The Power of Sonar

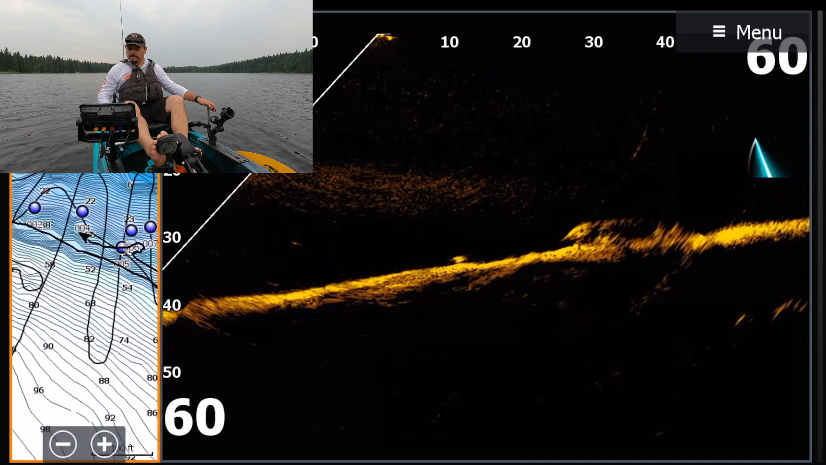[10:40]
right now we're staring at our object which is right on my my ret right side yeah right side
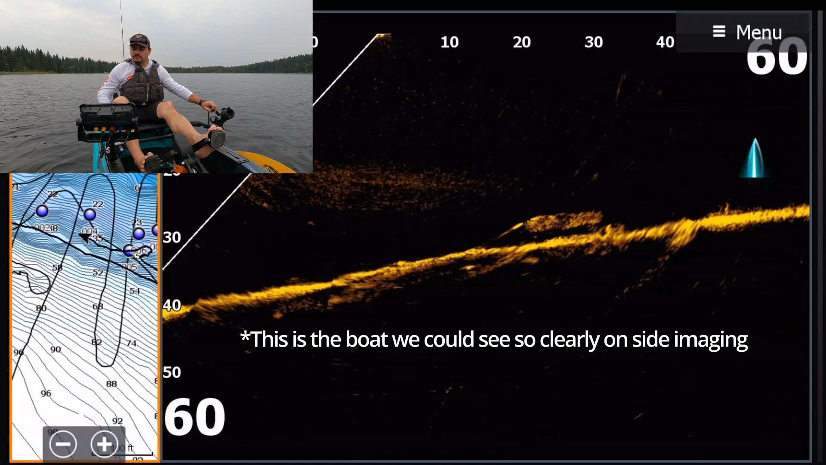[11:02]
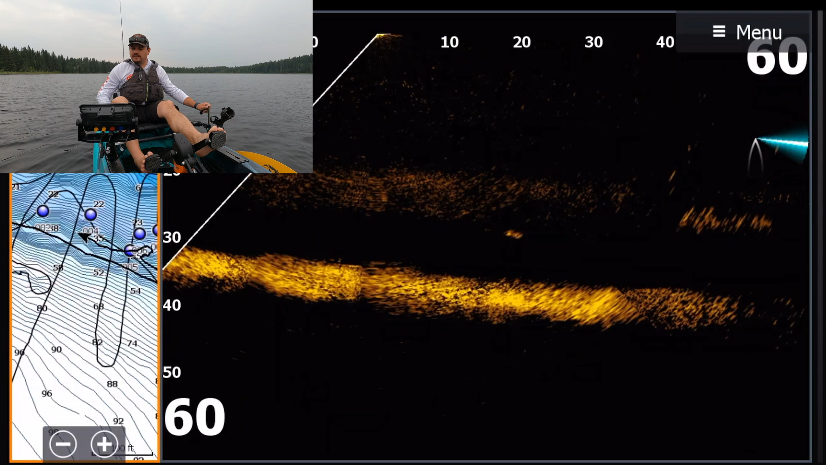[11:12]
coming up here straight ahead of us is the swim platform so let's get in a little closer and that on the chart is the waypoint straight ahead
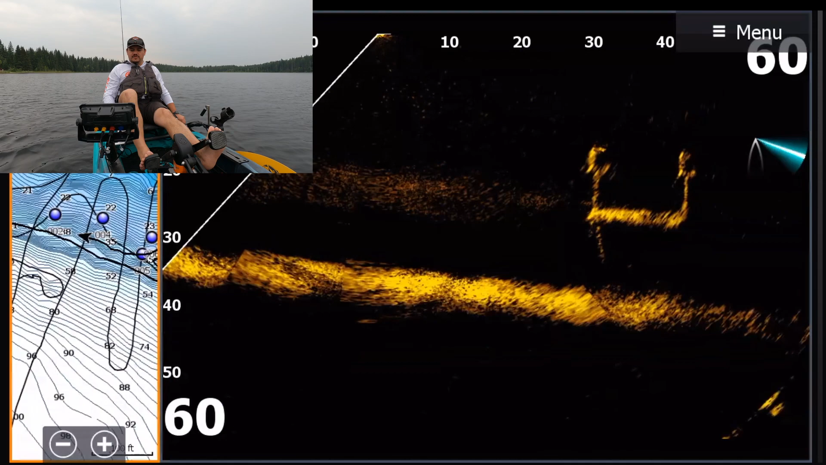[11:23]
so again pan left and right a little bit just to get a better view of the object we're looking at
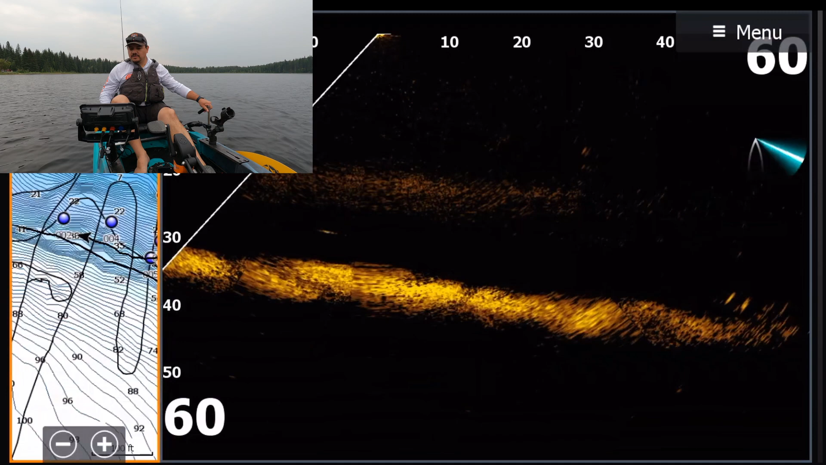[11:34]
when fishing boat control is so critical oh look you can see a fish swimming underneath the platform that's cool
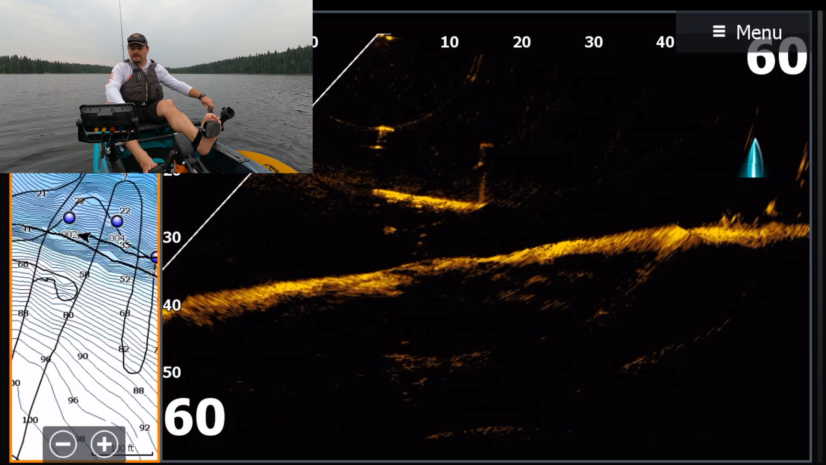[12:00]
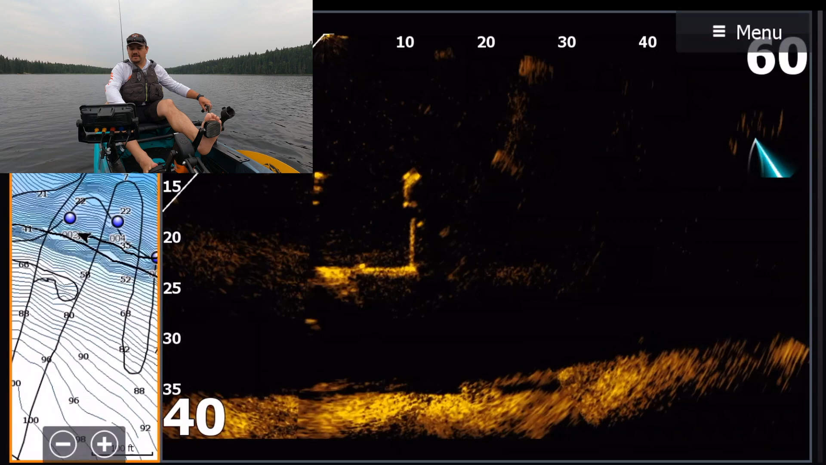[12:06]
now we see the platform right underneath us let's back up a little bit
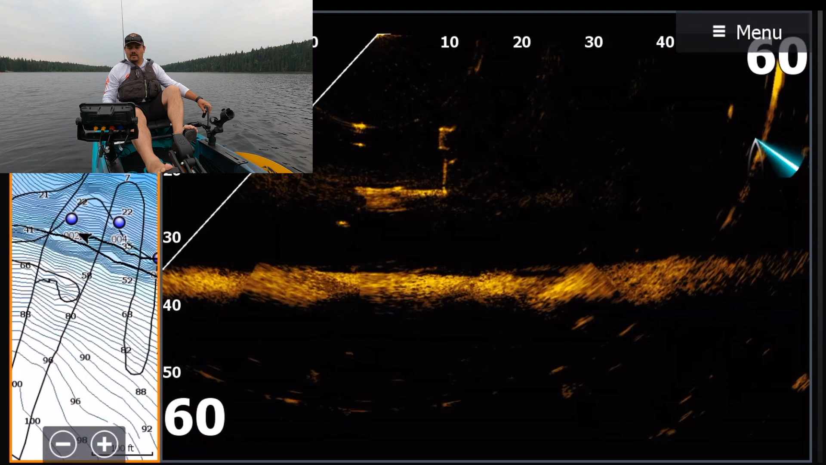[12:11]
boat control boat control so critical and with something like this it's so easy something like this being a pedal drive kayak
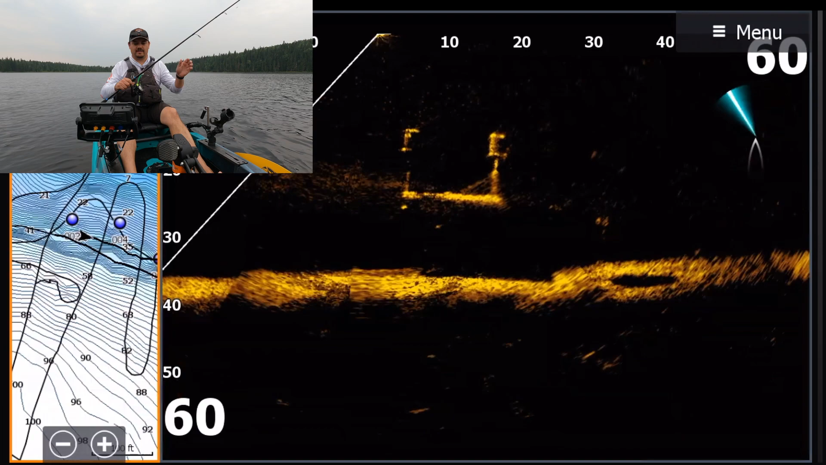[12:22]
let's see if we can catch that fish while we're here you can see my lure dropping down you can see the lure and the swivel right above it yeah kind of over top
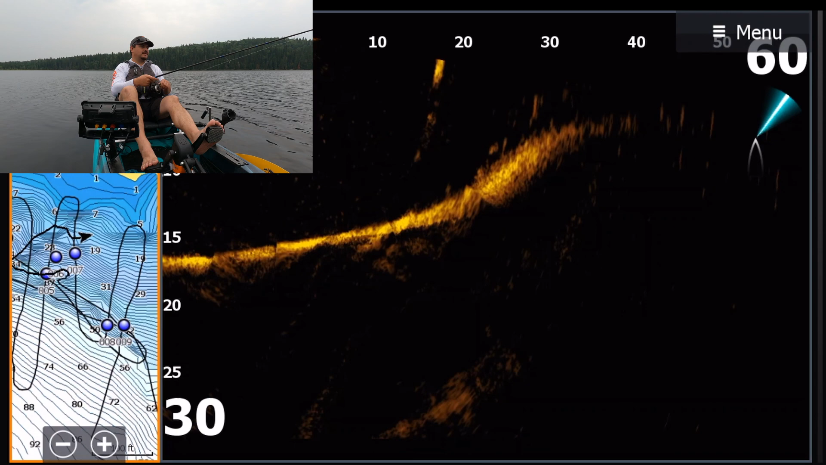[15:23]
i'm just going to dangle it in his face a minute see if he's still interested no he swam away see that's what we know now we know whereas before i would guess or i would just be straight retrieving you can watch them chase my jig curious little buggers
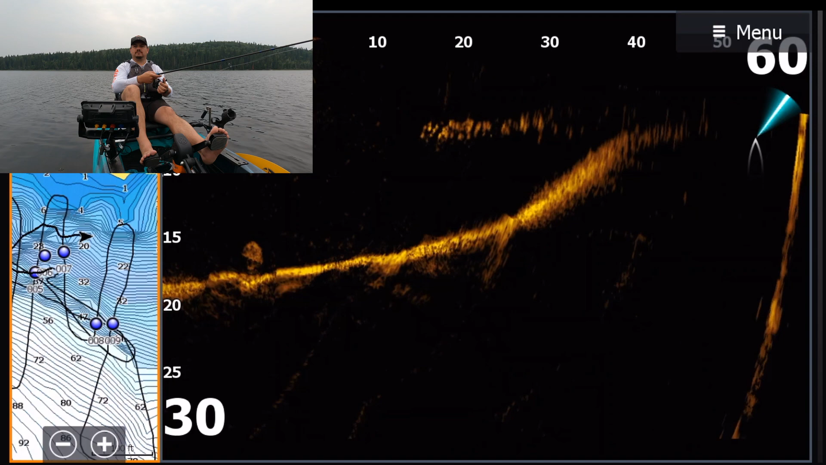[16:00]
it must be perch it must be perch oh i got one chasing oh i got one chasing got him oh i missed i wouldn't have been prepared for that strike had i not seen him on the sonar
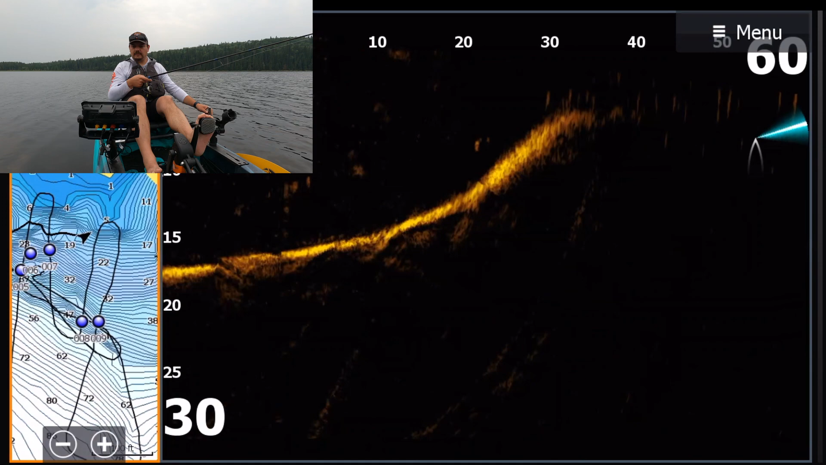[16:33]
see now i can pedal backwards a little bit i'm getting a little too close like to maintain you know 20 30 feet from the shore wow see i had no idea
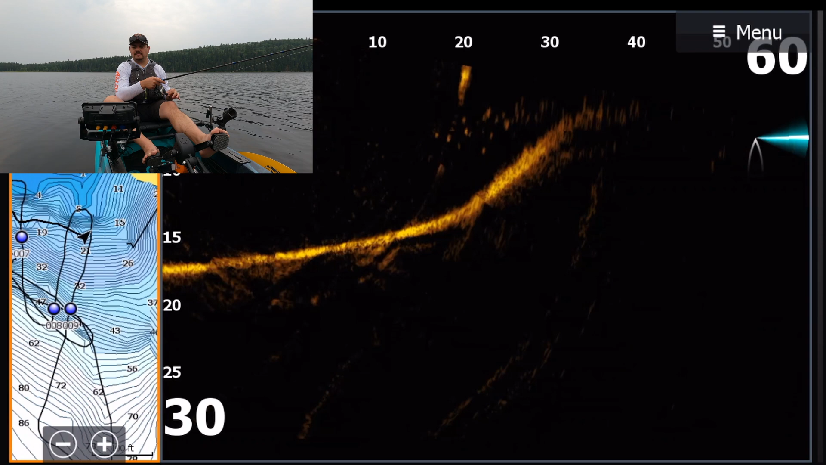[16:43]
probably up until now i was retrieving too high too quickly cranking this line too fast and now i have that instant feedback pretty amazing